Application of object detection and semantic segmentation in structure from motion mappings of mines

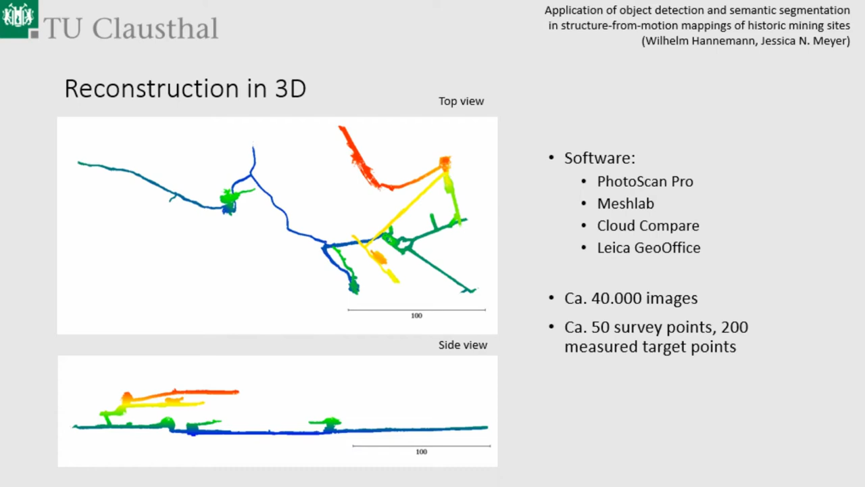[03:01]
We used PhotoScan Pro, MeshLab, Cloud Compare and Leica GeoOffice and well now we have 40 000 images of this mine with position in 3D and about 200 measured target points from 50 surveyed station points. So now I will come into the real topic today and the application of object detection and semantic segmentation.